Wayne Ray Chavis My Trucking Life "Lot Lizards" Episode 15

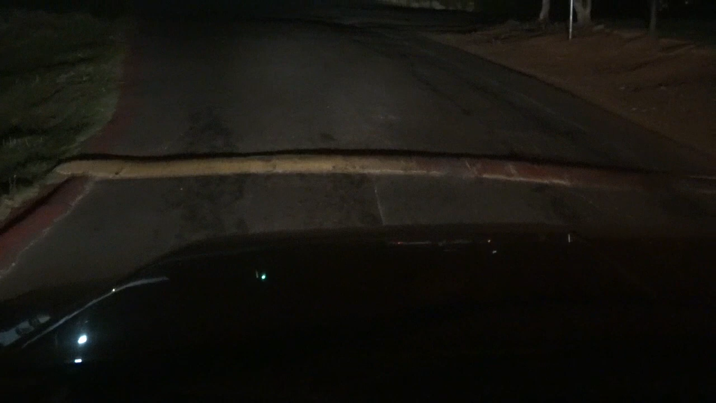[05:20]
I want y'all to take a look at the size of these speed bumps. They are 6-inch speed bumps. It's crazy. Now, a 6-inch speed bump